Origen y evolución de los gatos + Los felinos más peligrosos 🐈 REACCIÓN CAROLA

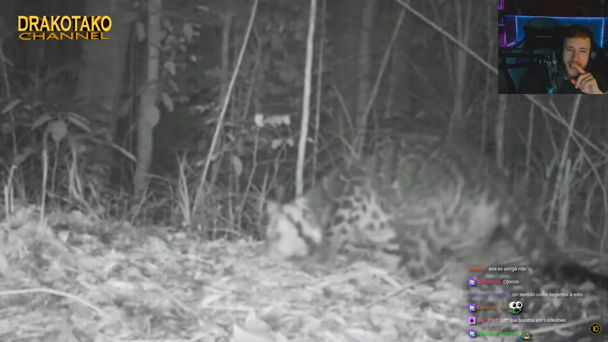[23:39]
Es chiquitillo, ¿eh? Es un felino de tamaño medio Su alimentación se centra principalmente en animales de los árboles Como primates,